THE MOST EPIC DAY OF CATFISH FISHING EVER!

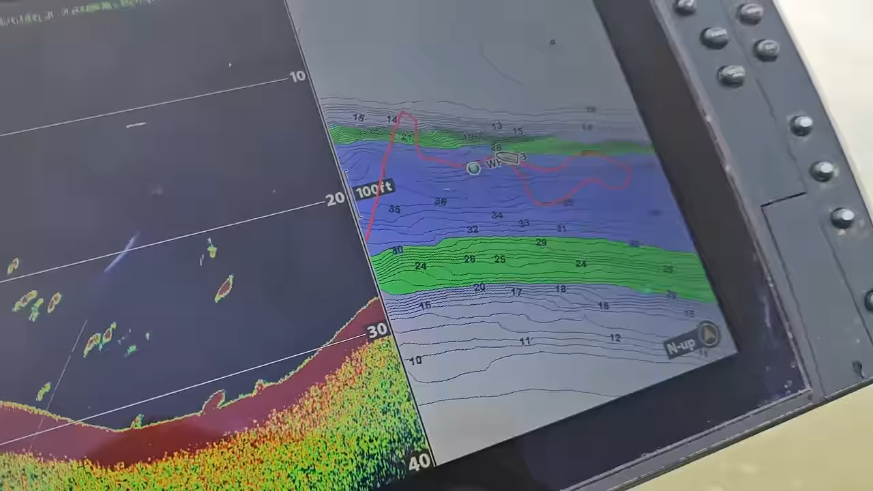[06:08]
Right now I'm scanning this ledge, you guys, and we've marked some fish.
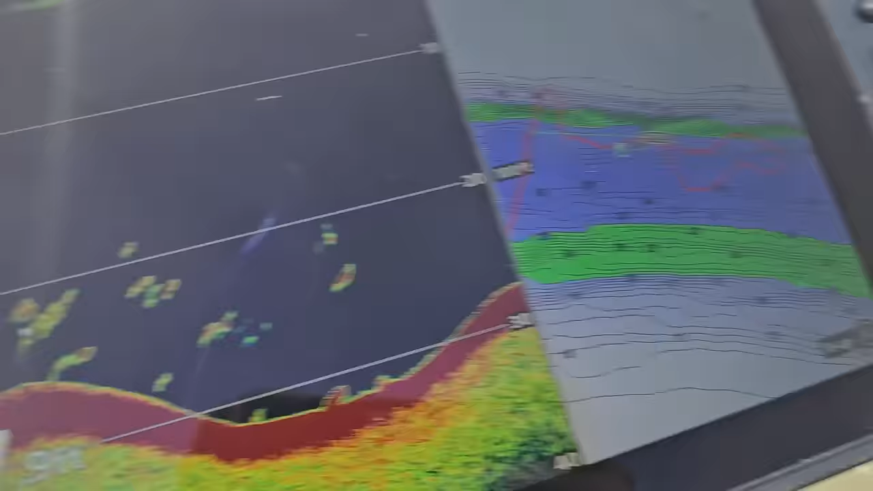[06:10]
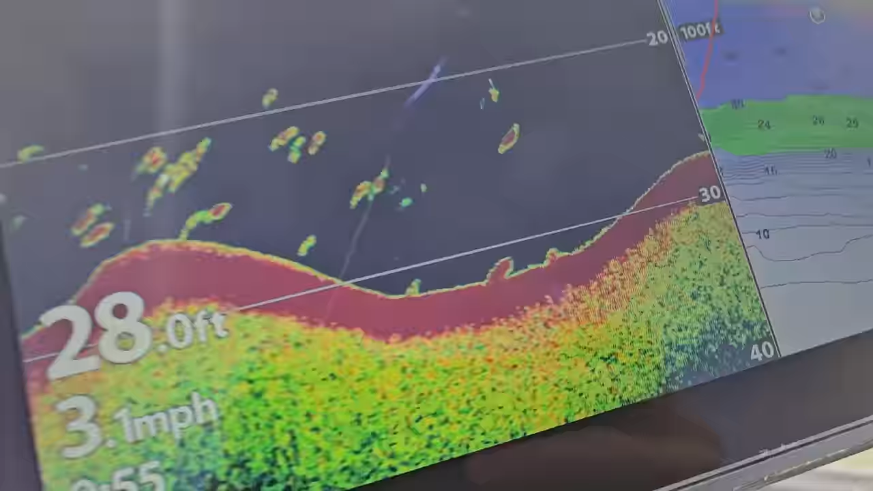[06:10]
On screen: depth 28.0 ft, speed 3.1 mph
There's bait and all kinds of crazy stuff going on.
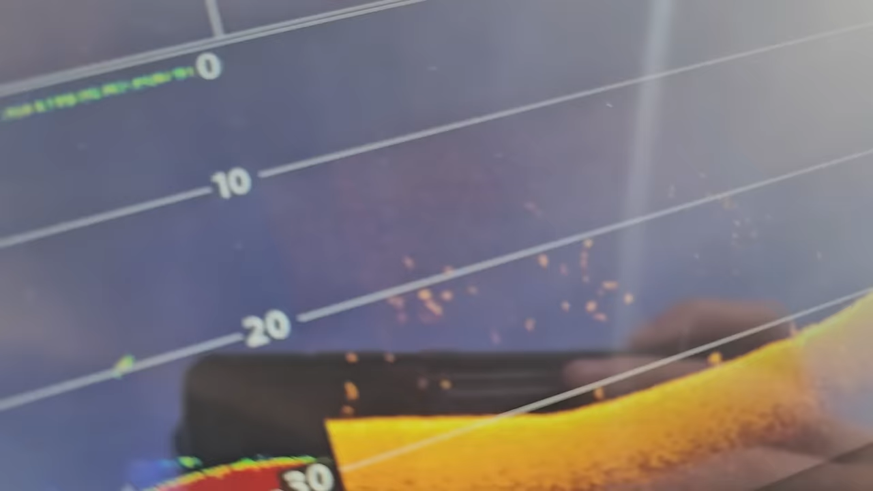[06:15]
A second ago, we could see fish moving up and down the bait, inside the bait.
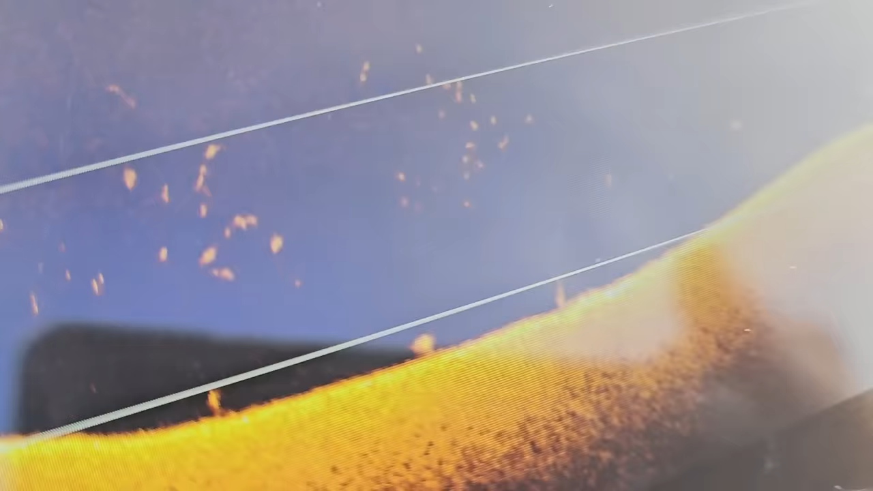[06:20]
There's a big cat right there.